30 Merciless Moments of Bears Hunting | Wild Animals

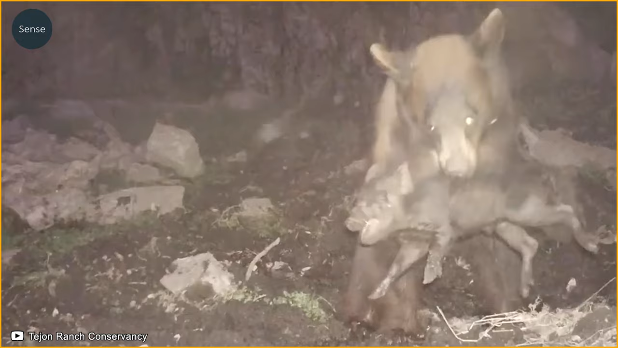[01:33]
helping them hunt and move efficiently.
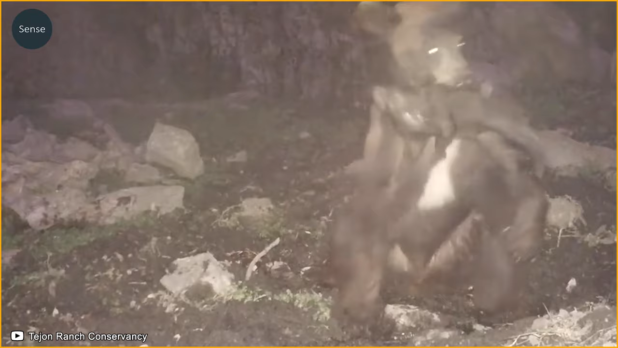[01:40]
The sudden appearance of the black bear in the darkness caused the wild boar herd to panic.
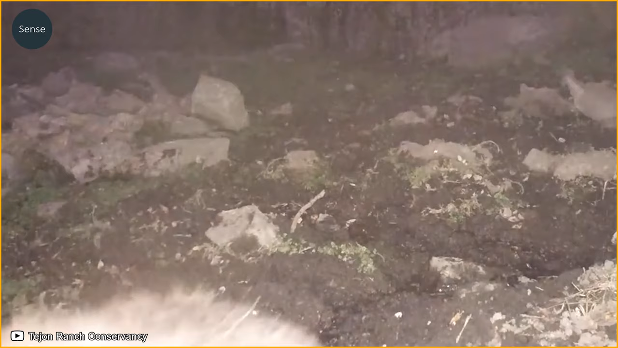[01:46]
Quickly, the black bear caught a young wild boar from the herd.
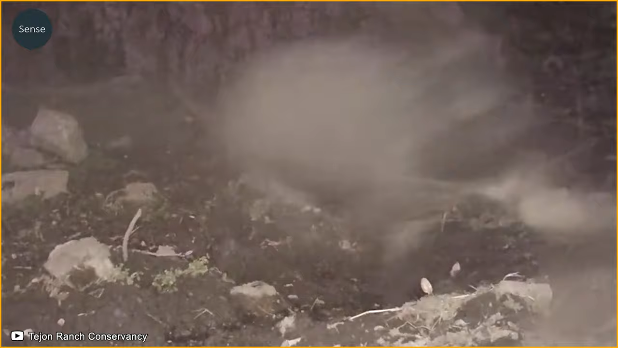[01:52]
Just like that, the black bear quickly secured its meal.
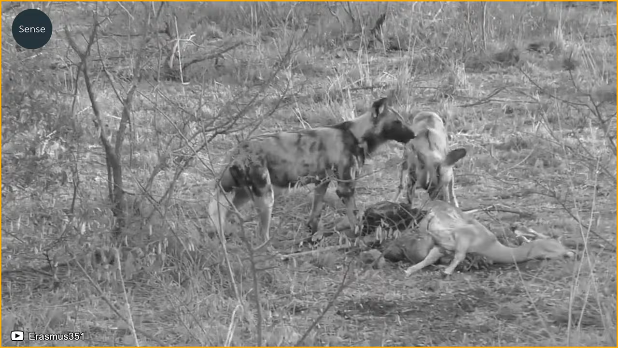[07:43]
It didn't take long for the wild dogs to catch up with its prey and enjoy a feast right on the spot. Other members of the pack also arrived, crowding around the prey and enjoying the meal together.